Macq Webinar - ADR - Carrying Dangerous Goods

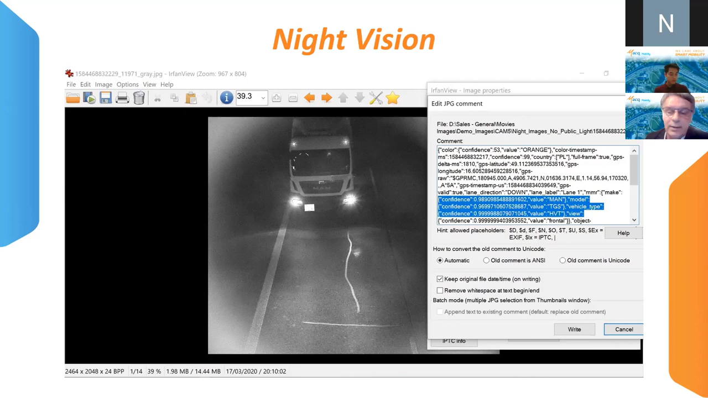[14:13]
which can be seen quite nicely with the infrared capability that is embedded inside the camera. So, that's to do with the night vision.